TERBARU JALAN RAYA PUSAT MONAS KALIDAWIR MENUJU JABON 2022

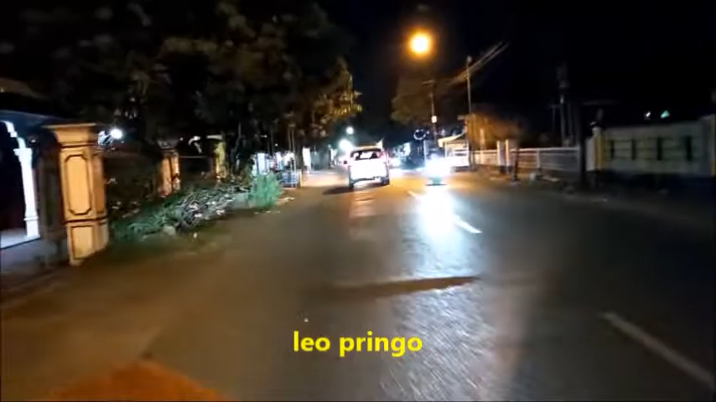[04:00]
Dari Kalidawir menuju ke Japuan, pasar Japuan. Ini sekarang kita bisa raksin saksikan. Di sini banyak menu. Ajan guys.
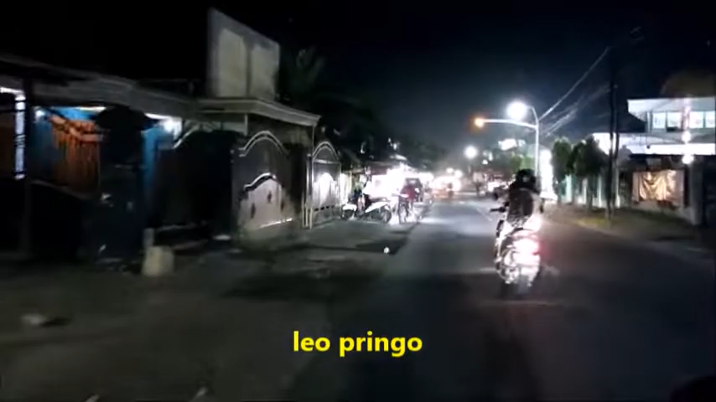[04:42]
Di sini ada jual-jual. Ada mie goreng. Ada apa, semua ada.
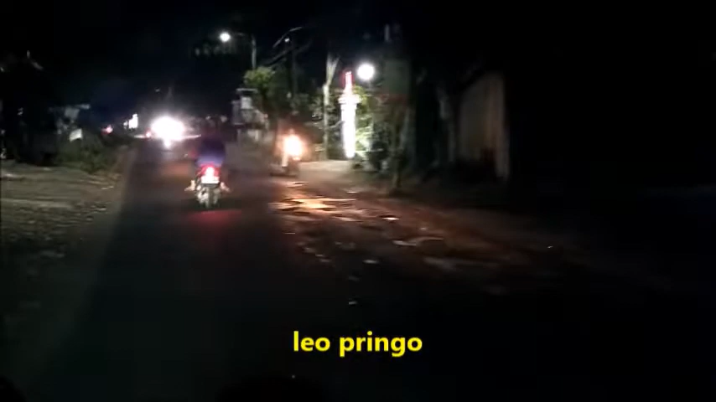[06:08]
Ini jalan raya Kalidawir ke Japuan, ke pusat kota Tulangkung nanti ini.
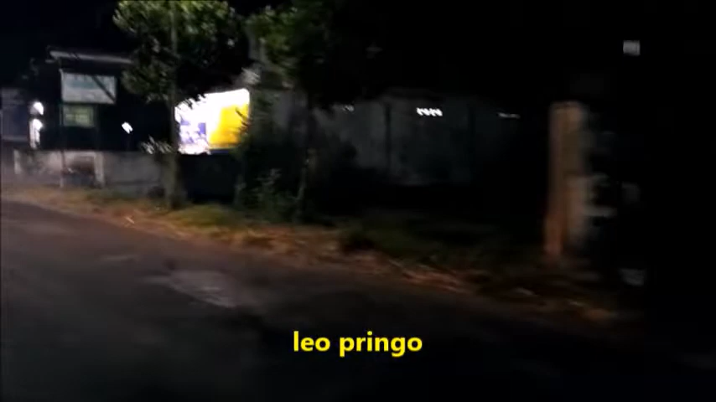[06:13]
Saya akan melintasi area ini dengan pelan-pelan guys. Ini eksplor area Kalidawir menuju ke Japuan sampai ke Pasar Tunggangri guys. Kita bisa saksikan semua. Nah betul-betul kan. Sungguh indah, sungguh ramai.
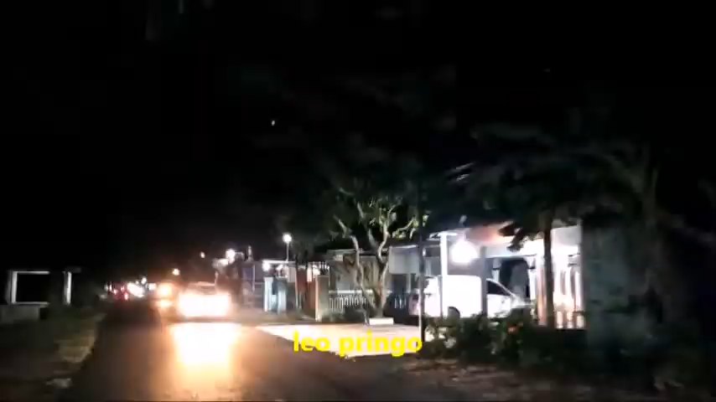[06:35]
Suasananya pun sejuk. Biarpun banyak motor, banyak mobil lalu-lalang. Kita bisa saksikan. Tempat ini jalan ini sungguh ramai, sungguh bagus, sungguh indah. Bagi para warga yang belum tahu kawasan sini bisa. Kita saksikan sampai habis jalurnya dari pusat Pasar Tunggangri Dawir.
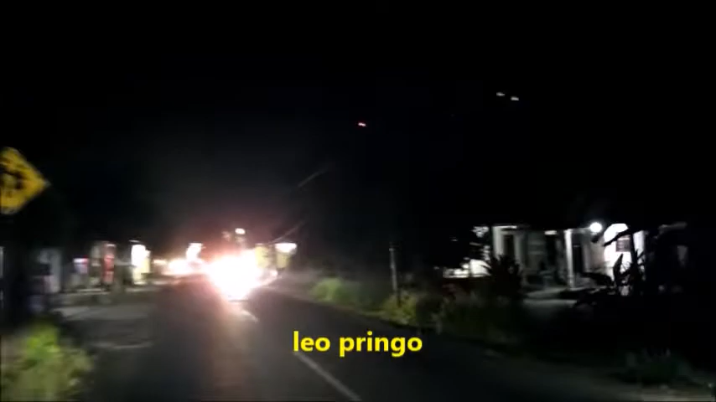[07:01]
Dari itu Jaman Tunggangri Dawir. Ini menuju Japuan guys. Nah ini sekarang saya melintasi area Japuan sudah. Ini kawasan Japuan yang akan saya lalui menuju Pasar Tunggangri guys.
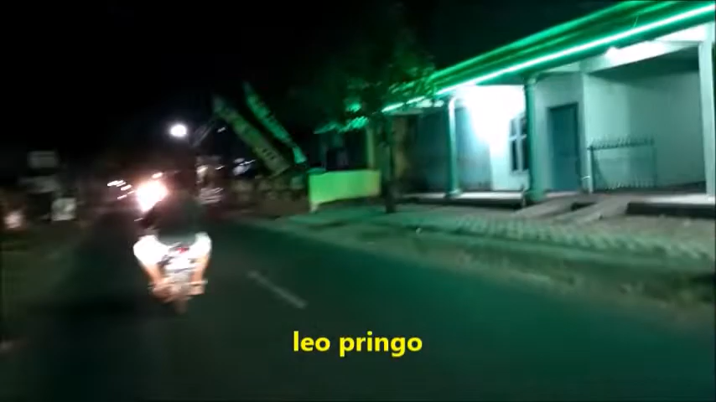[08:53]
Indah. Apalagi di malam hari. Tidak ada hujan guys. Sungguh-sungguh bagus. Nanti saya akan tunjukkan. Ada cafe guys. Ini ada cafe.
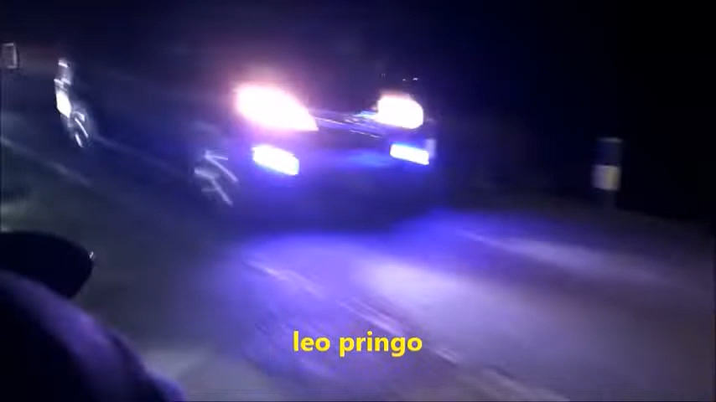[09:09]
Cafe itu nah ini sekarang sudah masukin jembatan bagi Tunggang Rikas.
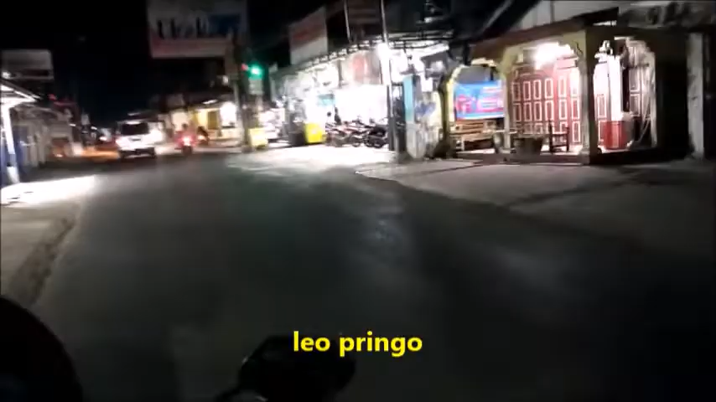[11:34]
Di pagi hari sungguh rame. Ini sudah di Pasar Kecamatan. Ini sekarang.
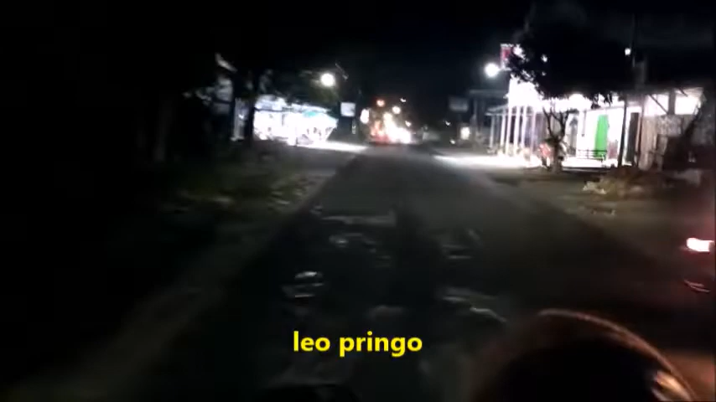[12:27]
Jalan. Raya Kalidawir menuju. Tunggang Riges. Dan kita bisa saksikan.